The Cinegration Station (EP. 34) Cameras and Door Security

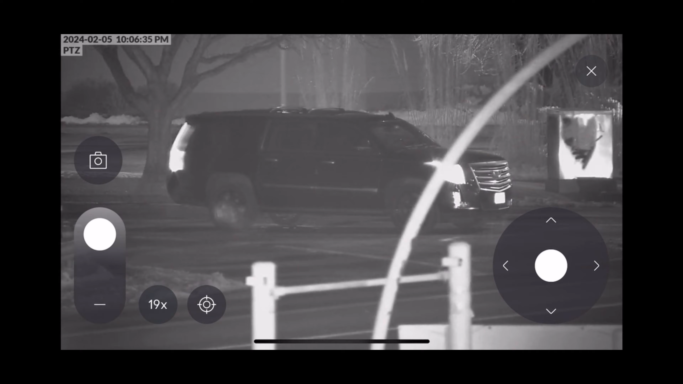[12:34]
here one's here why not tilt zoom why not just have one that moves around right sure and around pan tilt zoom it yep and so and and why it's sometimes better to have two cameras is because then that camera is stationary and so from an analytics from